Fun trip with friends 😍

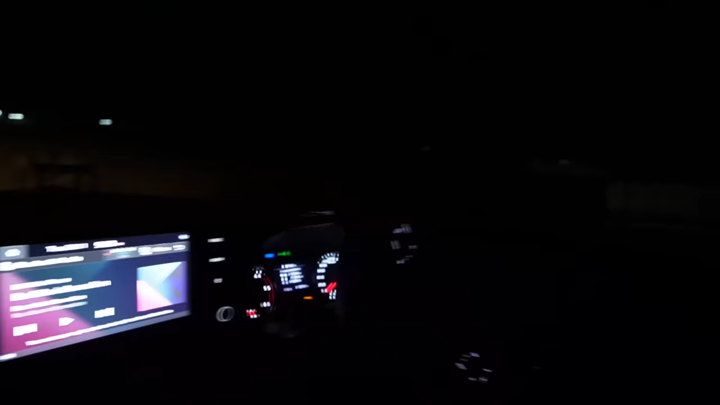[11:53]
चल भाई मेरे जीप जा जीप के पीछे। चल चल भाई चल जीप के पीछे चल।
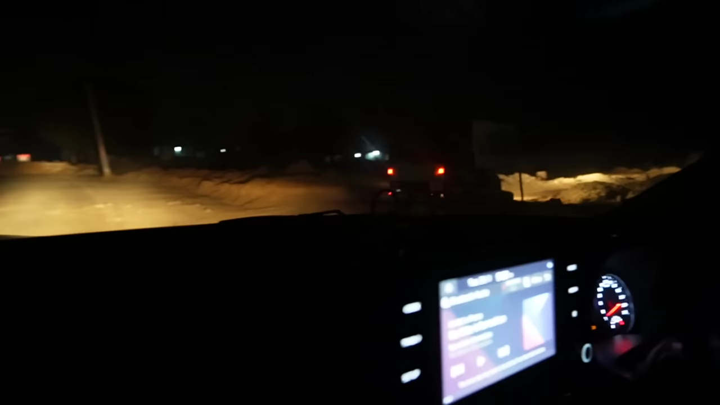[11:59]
आज होगी ऑफ रोडिंग वहाँ देखो रास्ता बंद पड़ा है। चल भाई चल।
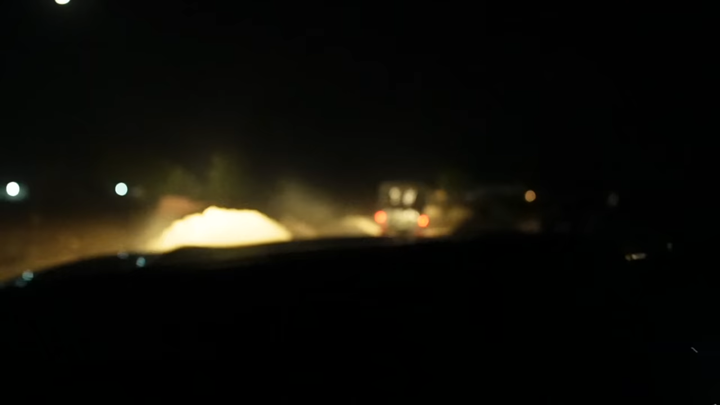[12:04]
ओरो भाई ये तो भाई वो है चलती है जगह पे जीप। तो हमारे सामने से गाड़ी आ रही थी उधर से और ये अटक चुकी है। अटक गई भाई टायर नहीं निकल नहीं पाएगी अपनी भी अटक गई है गाड़ी।